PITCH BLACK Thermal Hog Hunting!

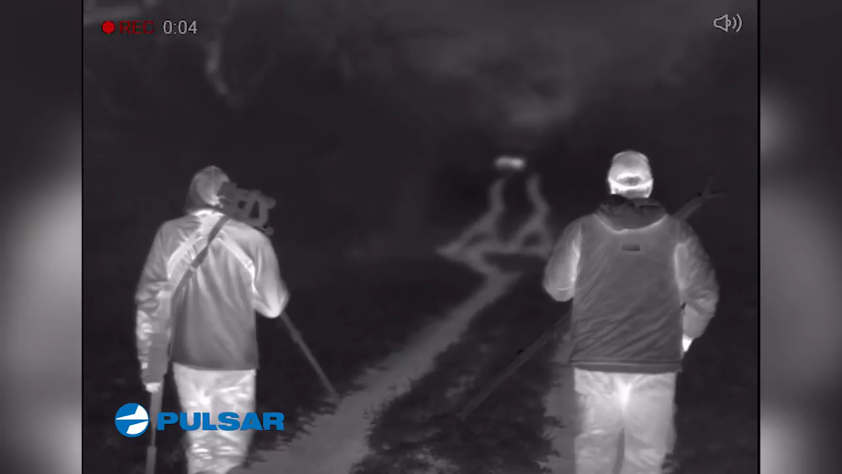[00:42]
with pigs there's the big one the real big one the wind is in our face the air is cool they have no
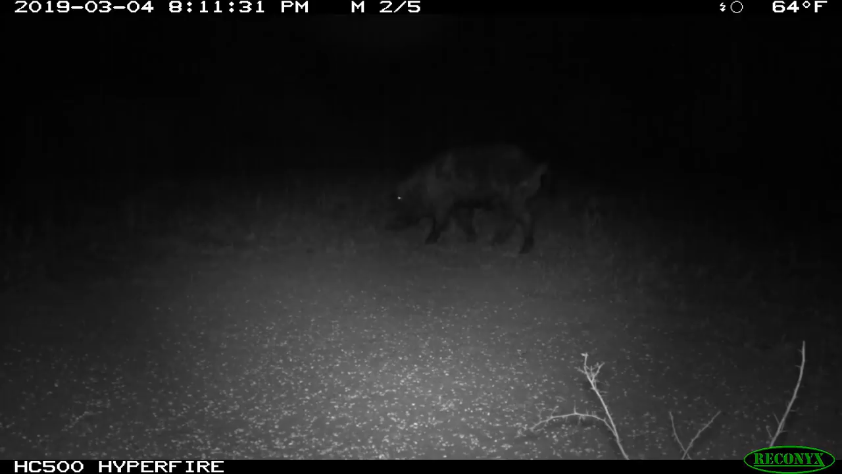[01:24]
am I glad you brought your air gun and on the Reconyx cameras we finally patterned a big
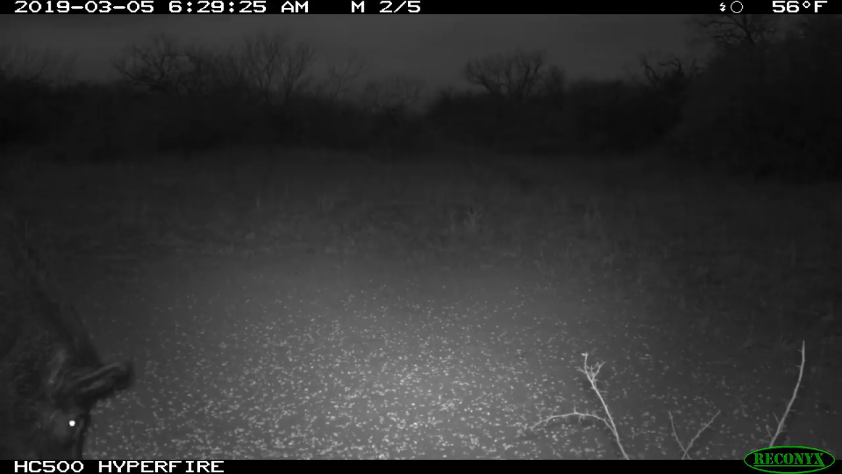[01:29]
boar here's your classic south Texas boar big black covered in mud starting to grow teeth a breeder one we don't want so the first thing we
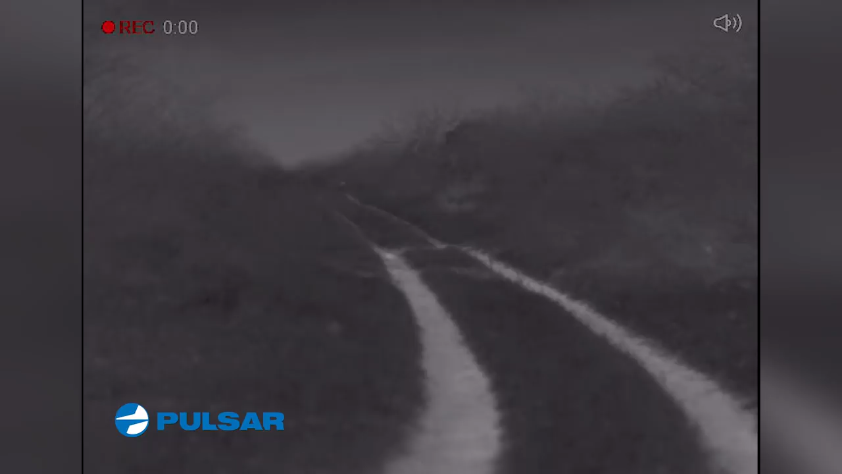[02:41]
tactics we've got the thermal mounted on top of this MSR and we're gonna take the game to them we're
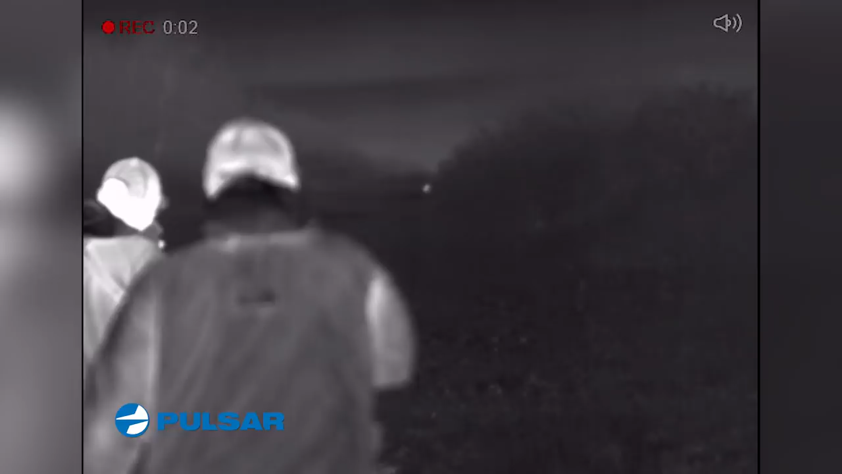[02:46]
gonna be safe first off we're gonna have fun secondly and so we've got to do we've got to get together we got to have good communication and so this first setup we want to make sure that everything is perfect
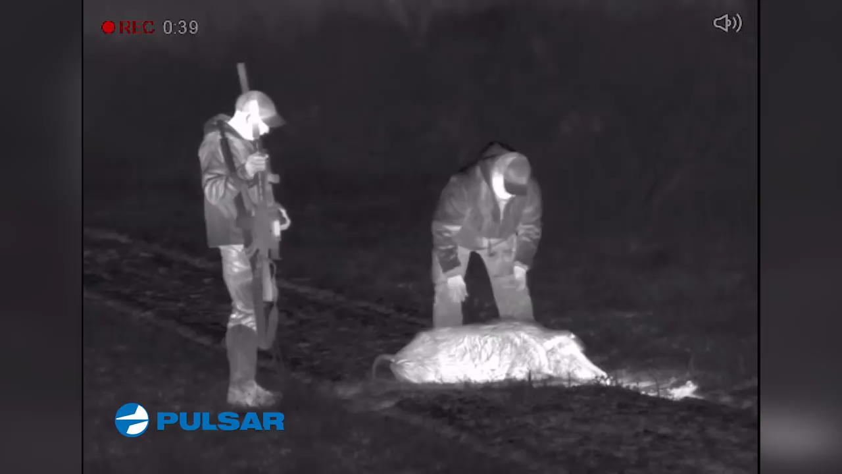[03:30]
and that worked great just like we planned on to the next one look at this guy thank you now
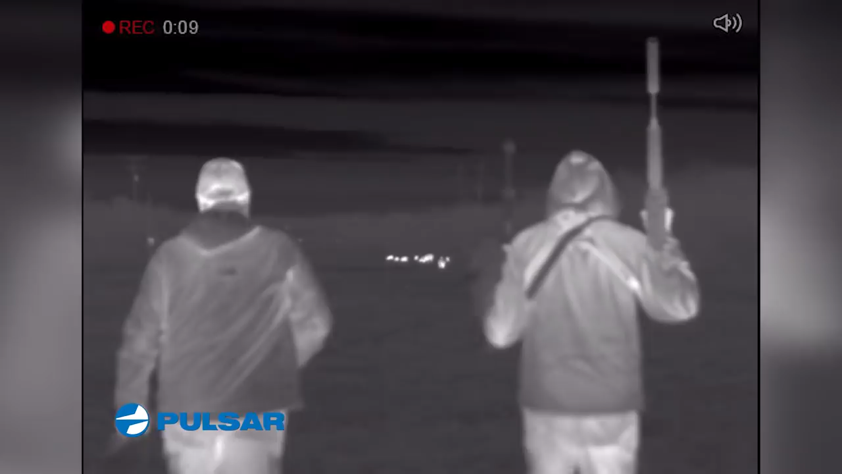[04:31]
trophy hog hunts so the next engagement is absolutely to dream for there's a huge sounder out there and we kind of ease in we get set up and all of a sudden a monster hog is coming
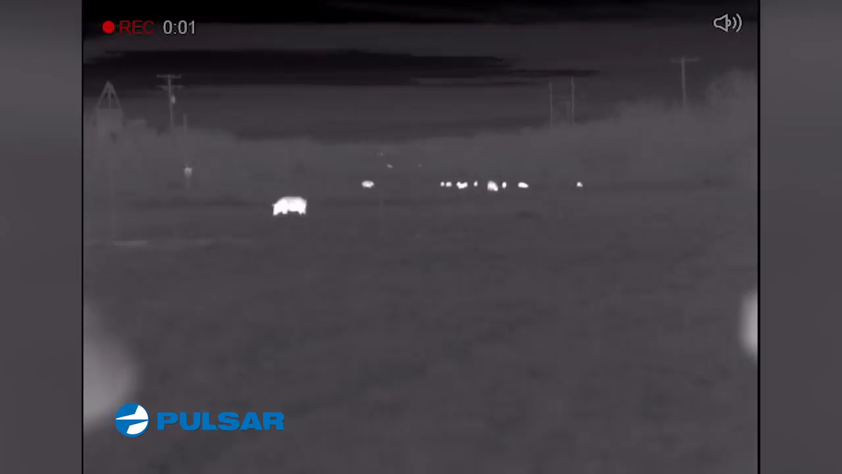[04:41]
right at us and we get set up and we're trying to get on it's like okay it's got to stop we don't want to make any noise
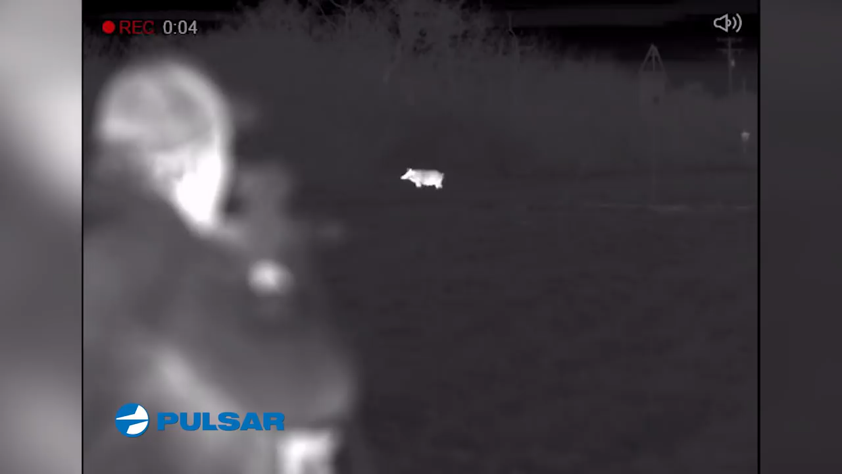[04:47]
because if we make any noise we may spook everybody so we're hoping this hog stops it's a monster
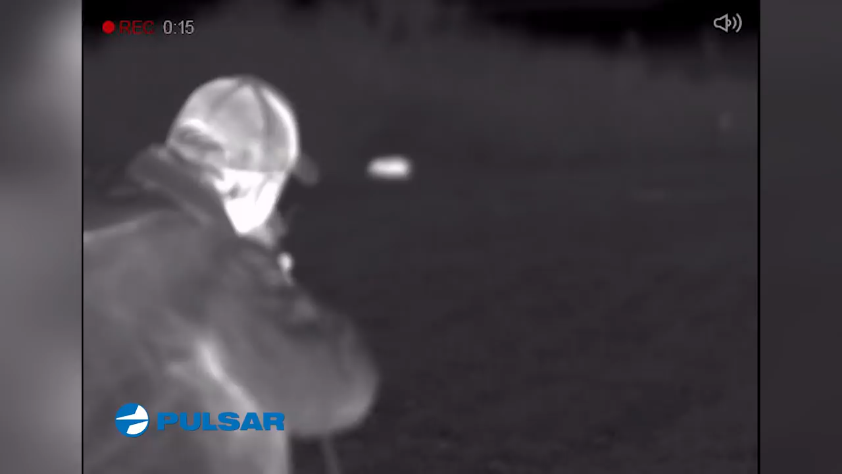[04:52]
hog and all of a sudden it walks off walks up come on stop stop ah back in the brush we do not have
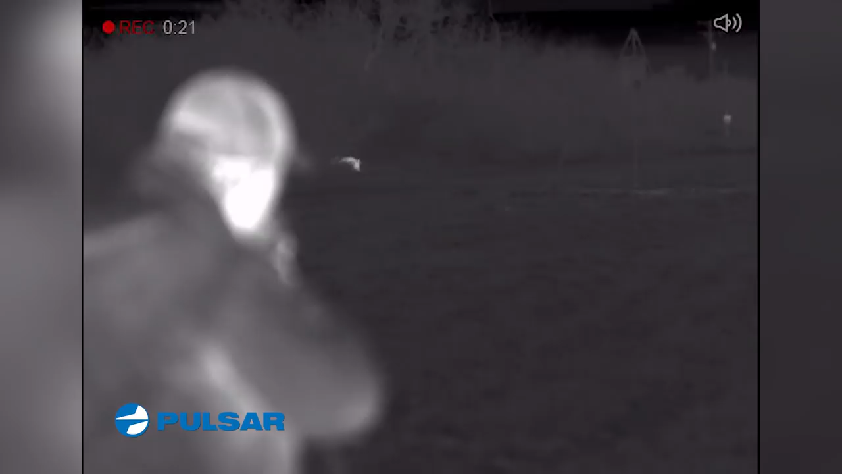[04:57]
a clear shot but that's okay because another big hog is coming right at us I mean it's like okay Ryan you on him yeah
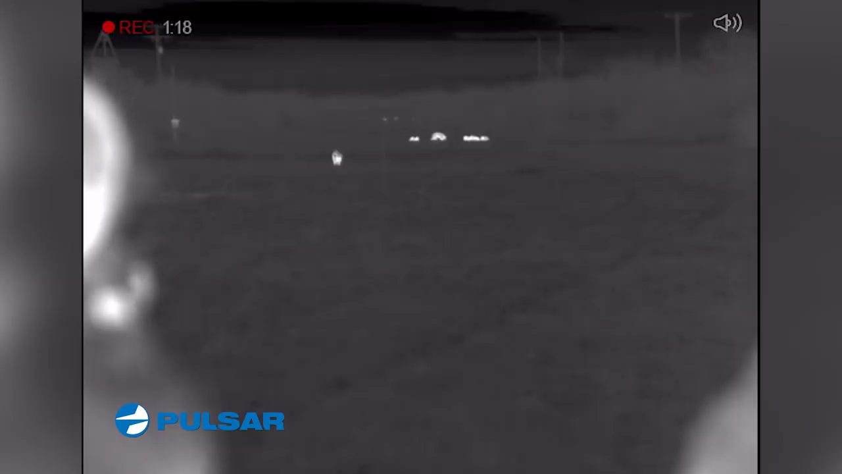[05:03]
yeah yeah okay you on it yeah okay we're we don't want to just take a straight frontal shot so we wait and wait and as soon as it turns sideways
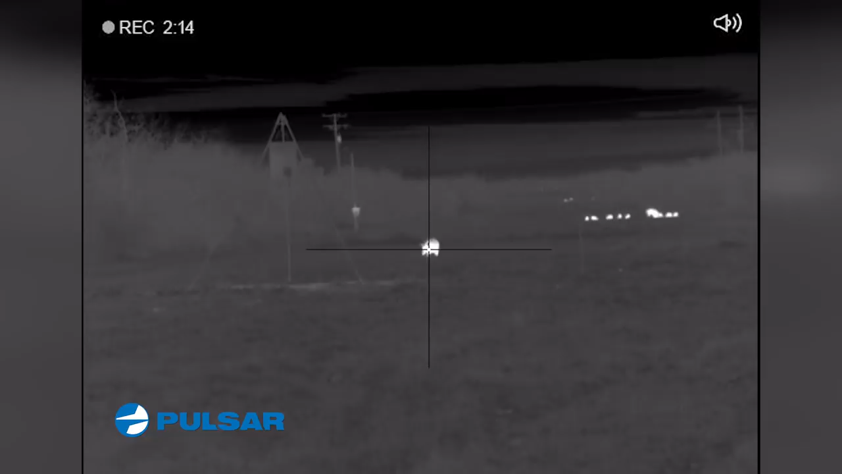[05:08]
that sucker runs off and I mean we know it's dead we heard
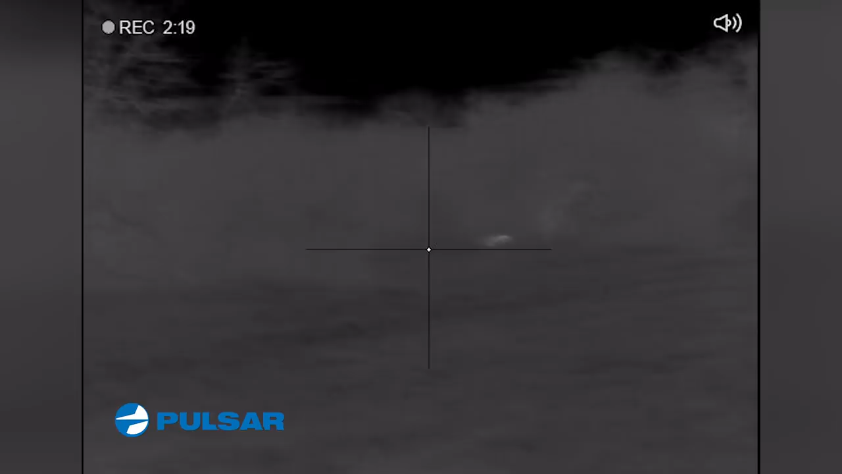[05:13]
it crash you know somebody look over it's like there's the big one the real big one but
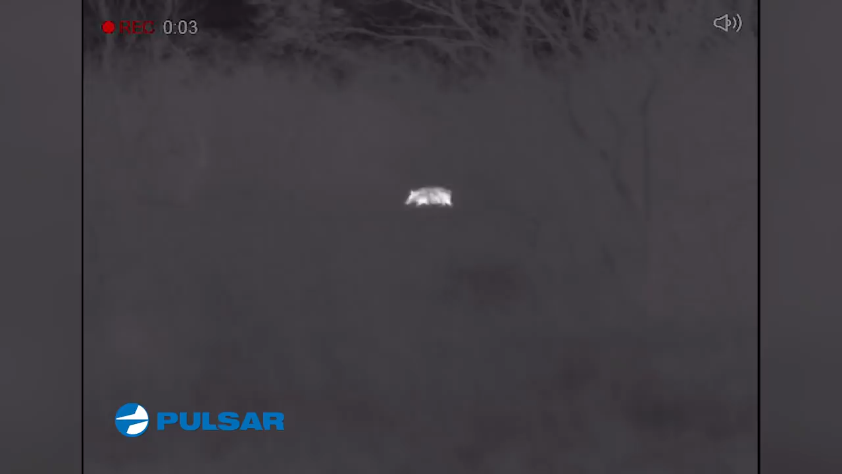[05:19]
it's in the brush we wait wait wait wow so
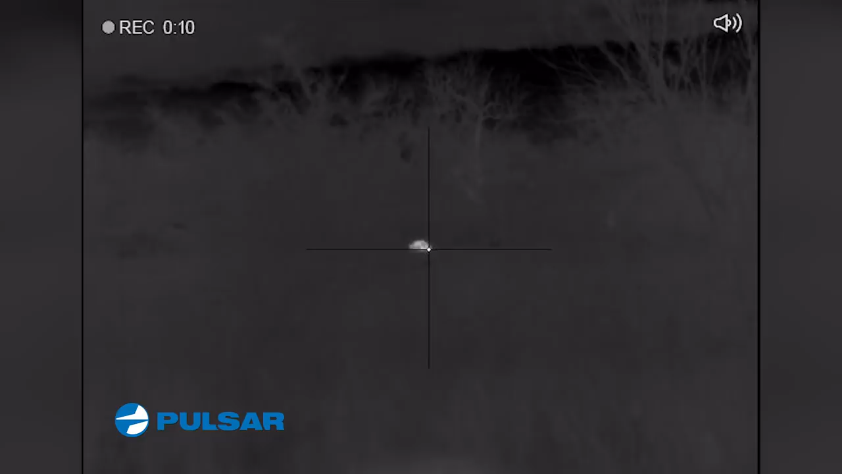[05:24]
that was a double look at the size of this though that's a big salve look at the head on it when you're
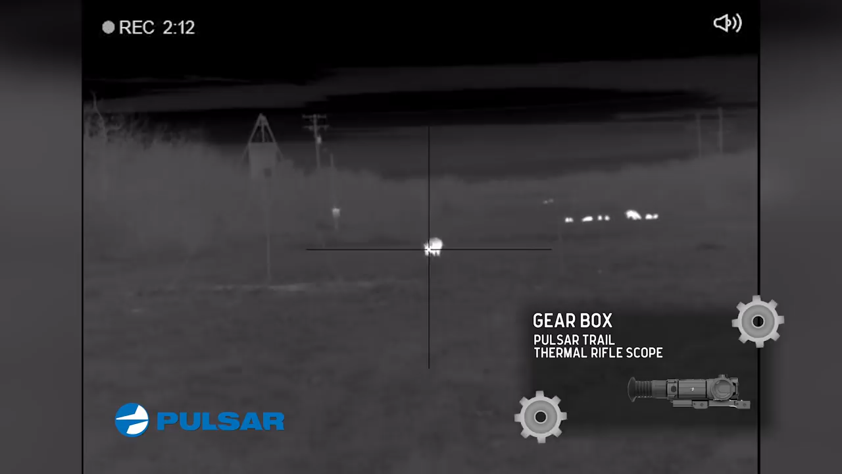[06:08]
and all of a sudden another one came out and came right at us and we smoked it then also we looked over
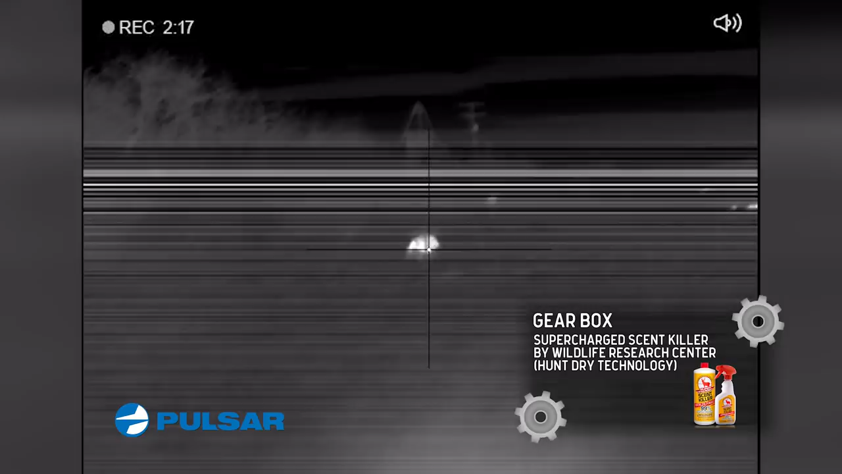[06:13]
this one was trying to get out the back door so we knocked it down how big do you think she is well over 200 she's one of the largest sows we've harvested this year or even